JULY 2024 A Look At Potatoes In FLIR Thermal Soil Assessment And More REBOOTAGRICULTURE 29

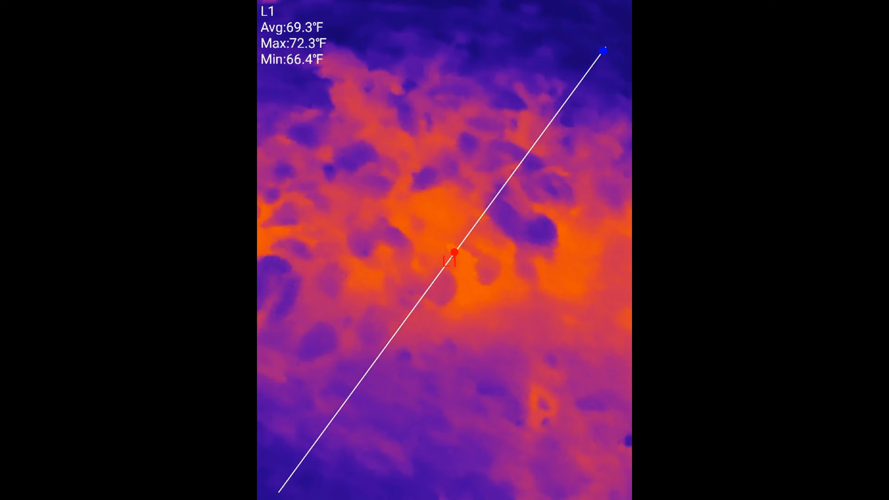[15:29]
On screen: max 72.3°F, min 66.4°F
just nice uniformity in the row here. So I guess we'll just get a good scan of it in thermal. And then there's a dead spot here.
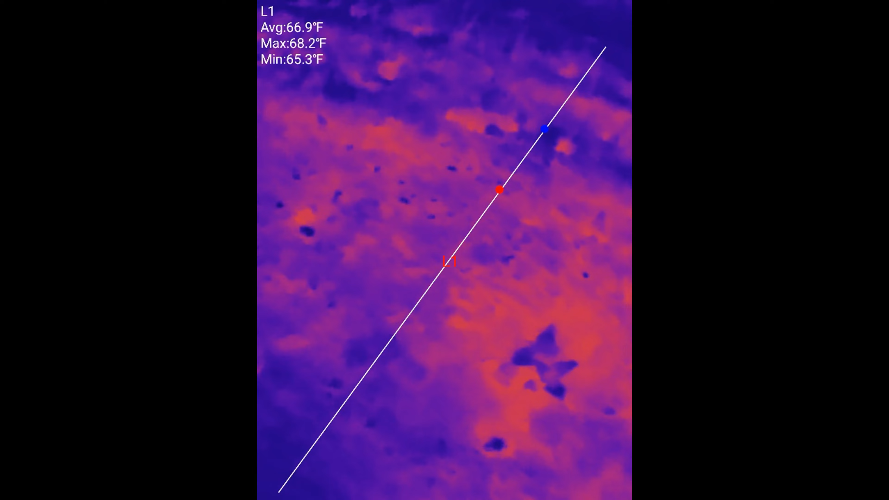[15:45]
On screen: max 68.2°F, min 65.3°F
I think we just scraped a few with a row former. And that's probably why those are crammed together so tight there.
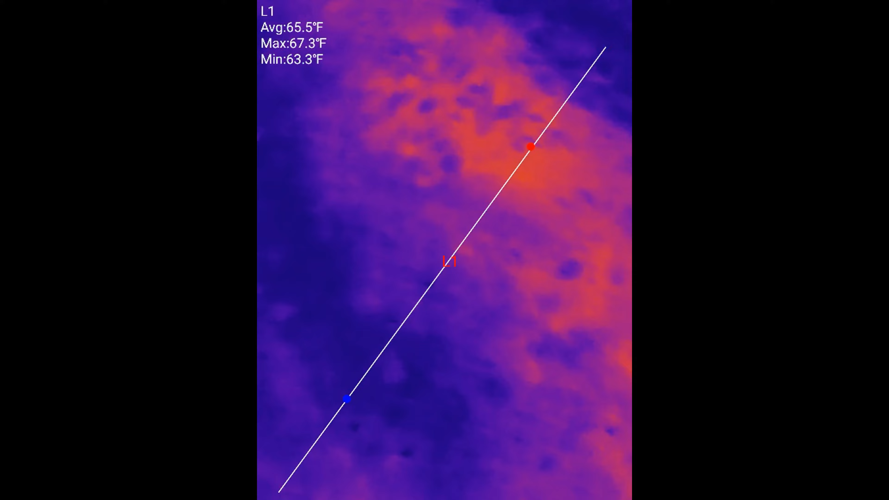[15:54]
On screen: max 67.3°F, min 63.3°F
All right, this is about in the dip. It's about halfway down, maybe.
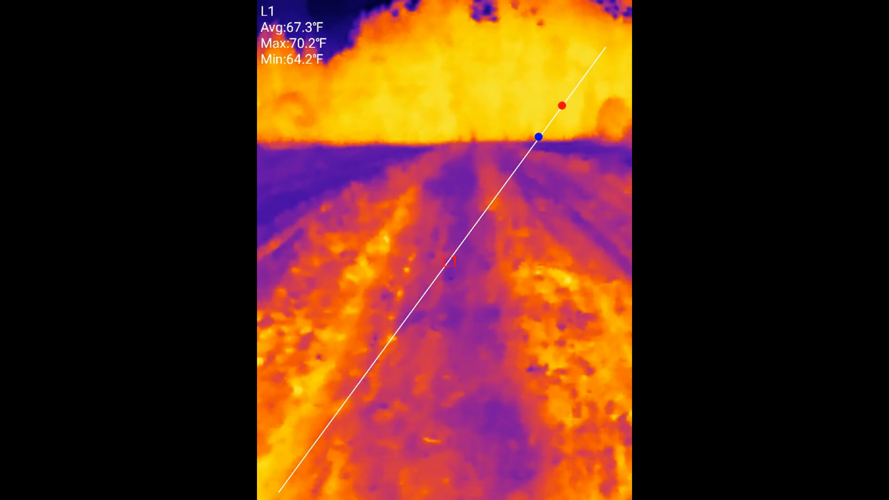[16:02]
On screen: max 70.2°F, min 64.2°F
We'll just work our way along.
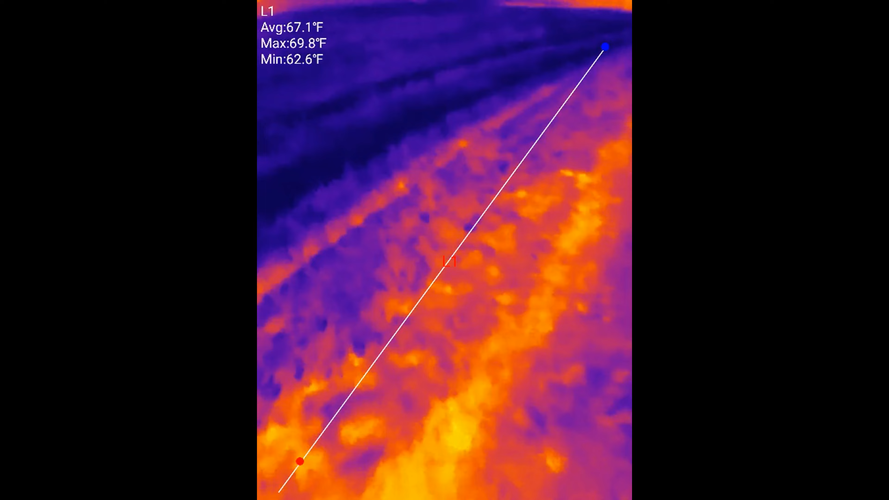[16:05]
On screen: max 69.8°F, min 62.6°F
Have a look at this nice edge row. This row on the edge was really banging and showing nice today when I drove by.
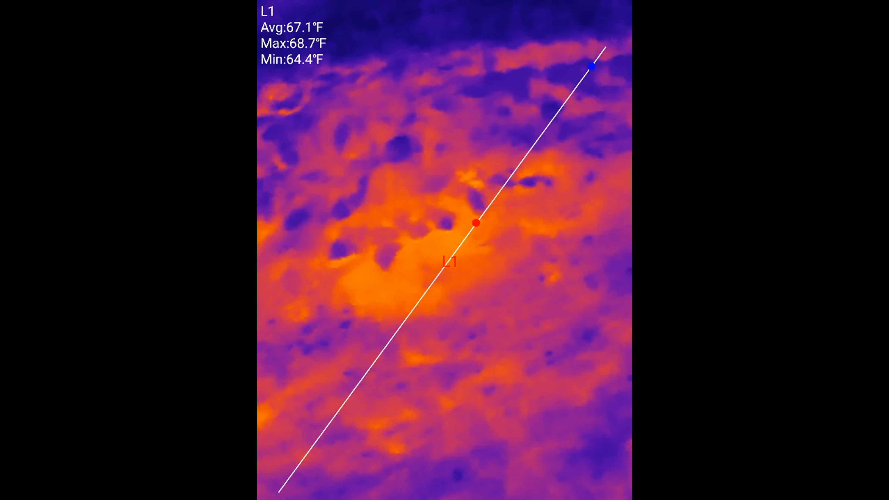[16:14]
On screen: max 68.7°F, min 64.4°F
It was looking so pretty in the sun, growing so healthy.
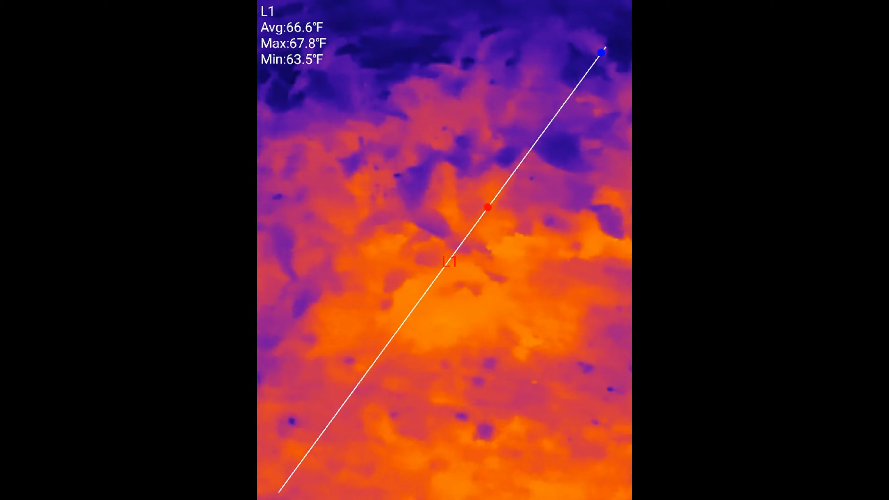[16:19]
On screen: max 67.8°F, min 63.5°F
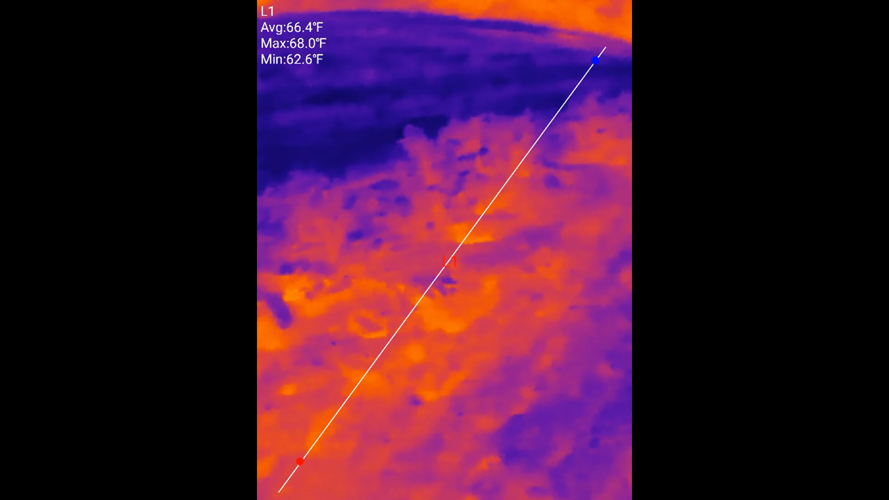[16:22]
On screen: max 68.0°F, min 62.6°F
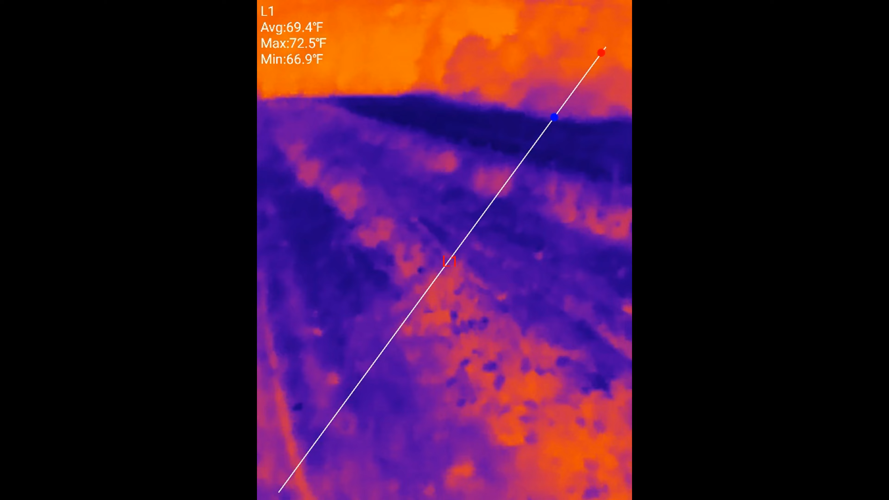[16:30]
On screen: max 72.5°F, min 66.9°F
Getting down into the nicer soil land here.
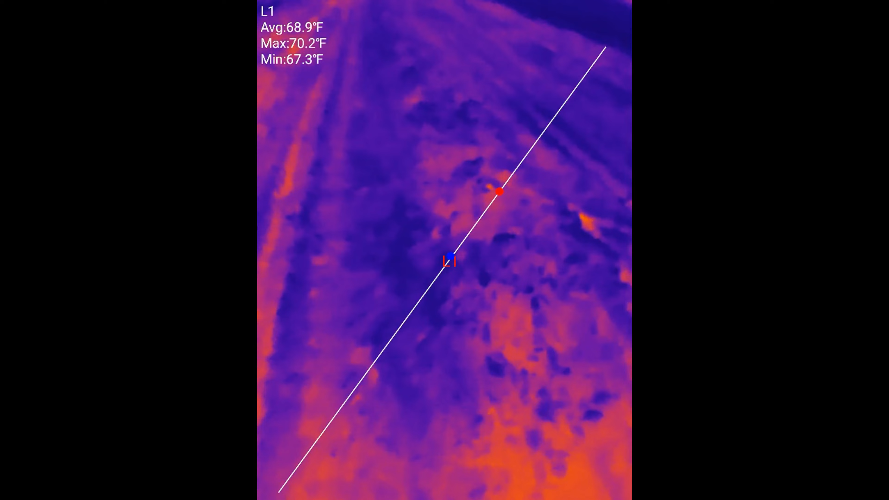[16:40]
On screen: max 70.2°F, min 67.3°F
Let's see what our...
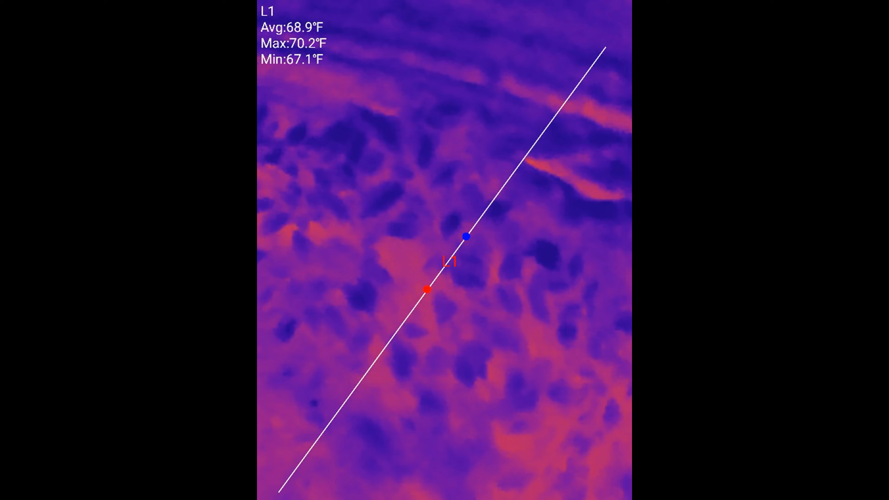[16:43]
On screen: max 70.2°F, min 67.1°F
Oh, look at that. We have a little bit bigger, more robust looking plants. And to me, at least at a glance, it looks like those plants are running much cooler than the other ones.
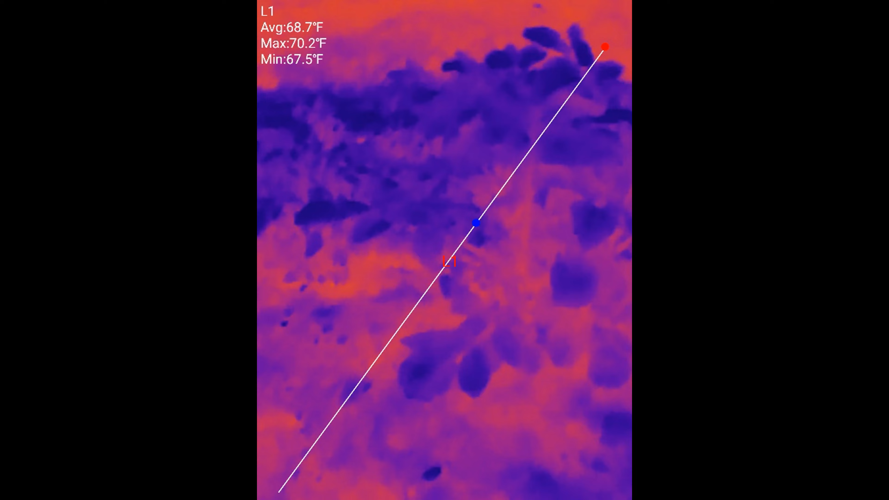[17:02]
On screen: max 70.2°F, min 67.5°F
So that makes me wonder if the other ones are a little out of tune still. Now, granted, they just did get a foliar feed today, so
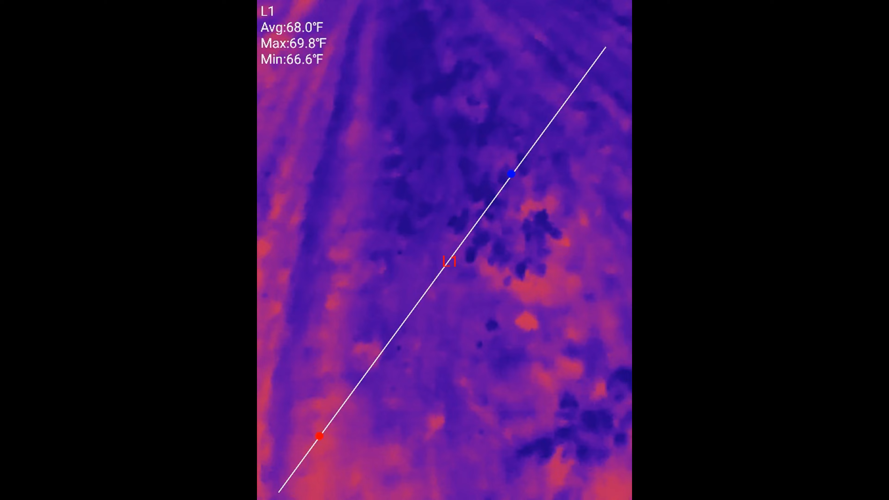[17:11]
On screen: max 69.8°F, min 66.6°F
hopefully that'll bring them back into tune if I've calibrated and targeted my foliar feed and nutritional regimen correctly.